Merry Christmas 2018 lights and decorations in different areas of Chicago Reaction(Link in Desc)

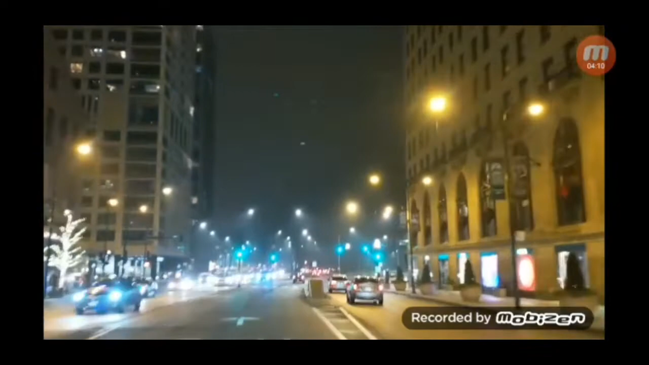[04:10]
is amazing it's just sad but I'm so happy for you wow wow if I live in this scenery look at the buildings man femme man or girl okay look at the building things and this